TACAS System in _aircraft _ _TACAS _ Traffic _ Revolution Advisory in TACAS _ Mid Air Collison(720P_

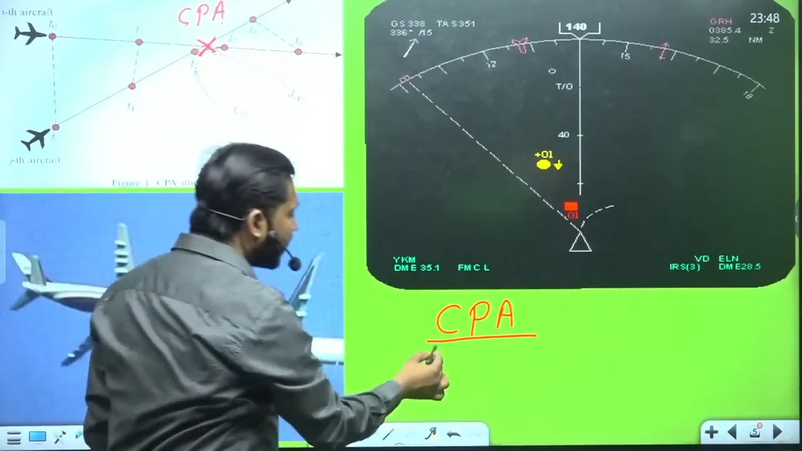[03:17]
तो closest point of approach से दूर रहना चाहिए, वरना यह वो जगह होता है,
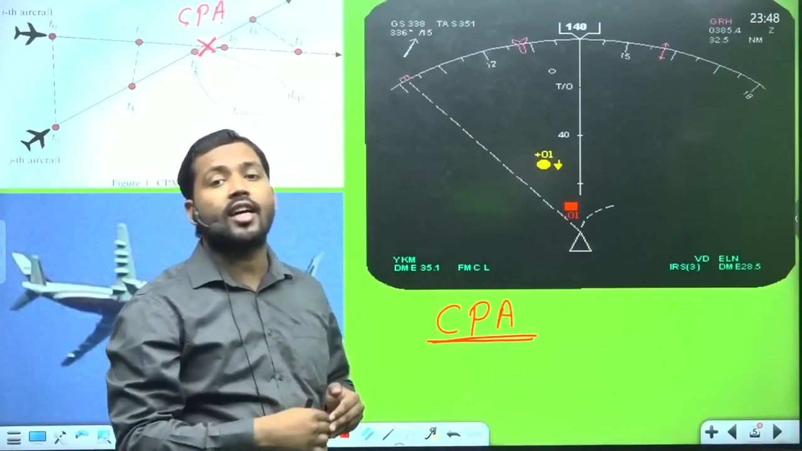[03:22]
जहां दोनों की तकराने की संभावना होती है, और कितने मिनट बाद टकरा जाएंगे, यह calculation TKS का computer कर देता है,
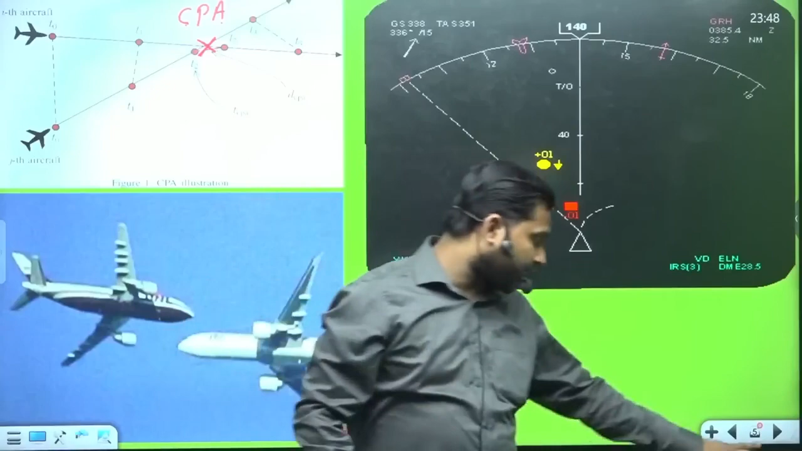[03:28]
और इसके बाद वो warning देना लगता है, अगर यह 40 nautical mil दूर है intruder, दो जहाज आपस में एक दूसरे को intruder कहते हैं,
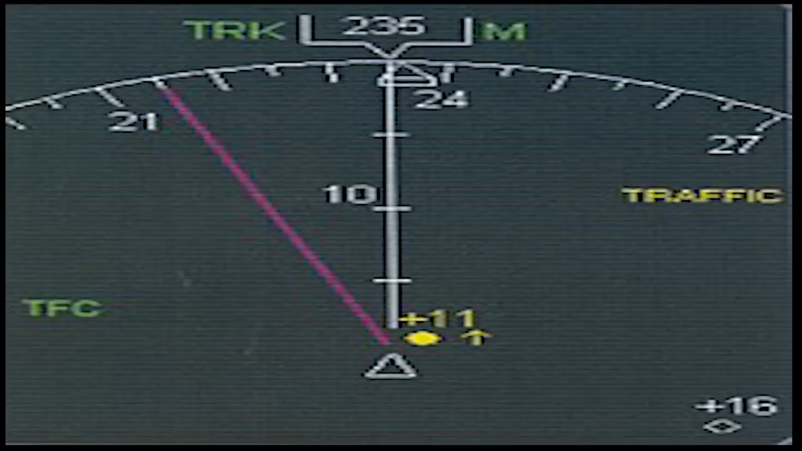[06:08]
और अगर यही red color में convert हो गया, red color मतलब अब एकदम खतरनाक condition हो गया है,
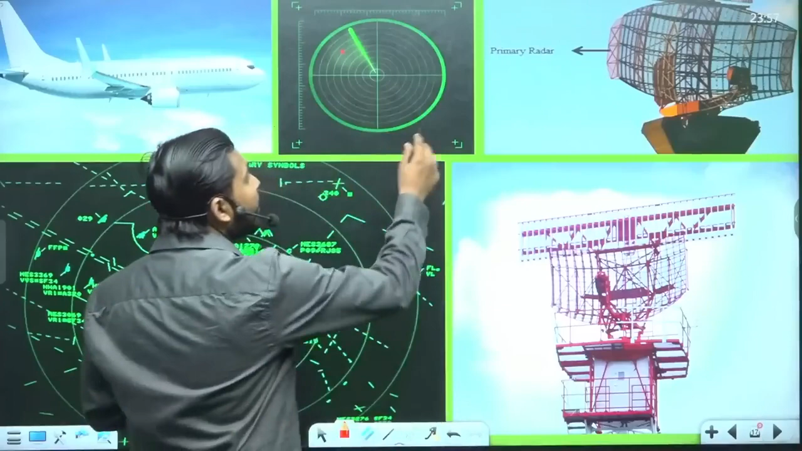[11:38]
रडार इस सेप में होता है और यह केवल जहाज के पोजिशन को बता देता है यहां जहाज है
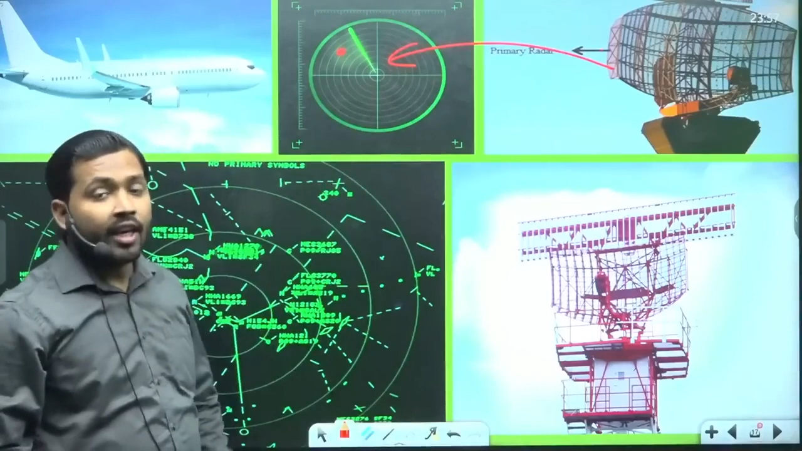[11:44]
यह नहीं बता
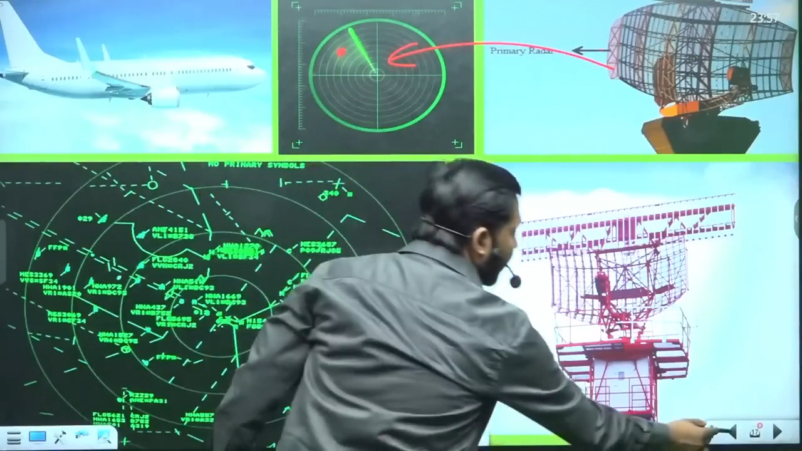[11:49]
पात यह नहीं बता पता है कि कितनी हाइट पर है,